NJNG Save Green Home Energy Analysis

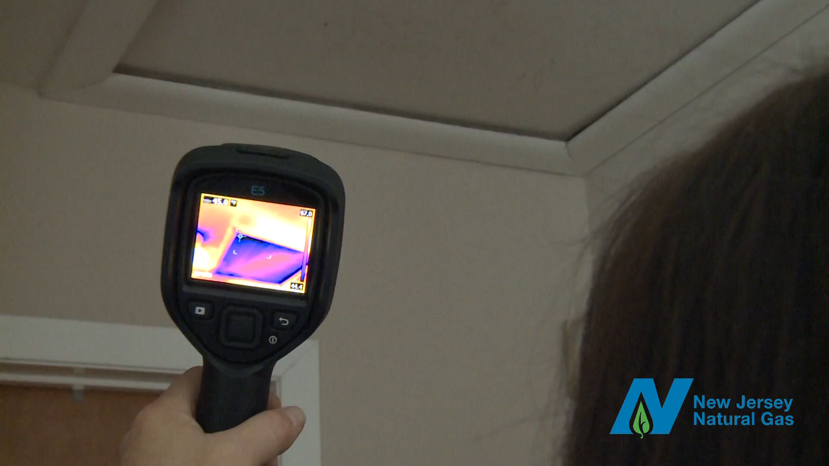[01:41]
Sometimes, your attic door can contribute to heat loss by allowing cold air to enter the conditioned space in your home.
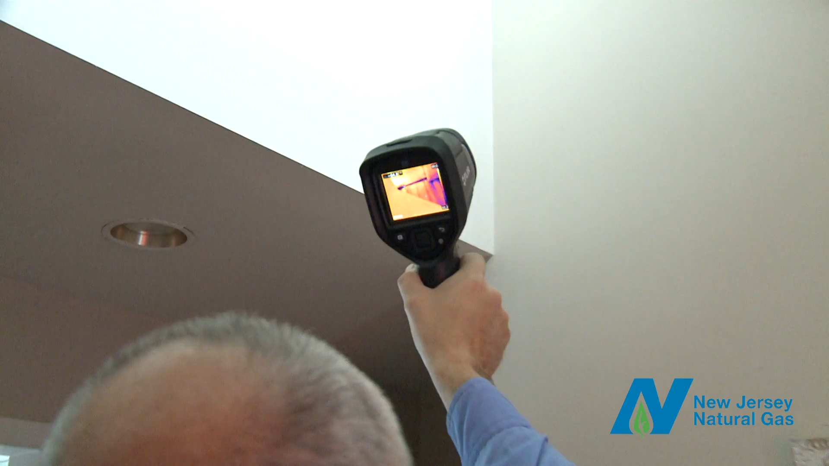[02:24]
In the winter, the auditor will scan the interior of the home, looking for cold air rushing in. These dark spots identify large air leaks. It's an eye-opening experience for most homeowners.
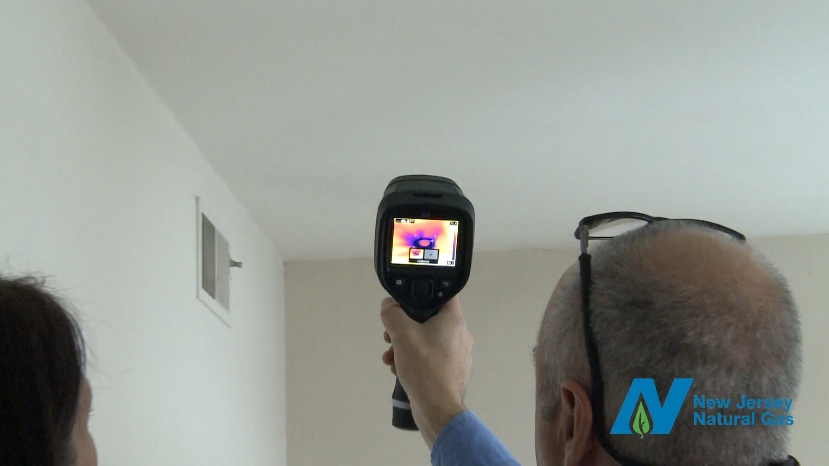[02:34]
Sometimes, recessed lighting fixtures can contribute to energy loss through air leakage, so the auditor will examine those fixtures.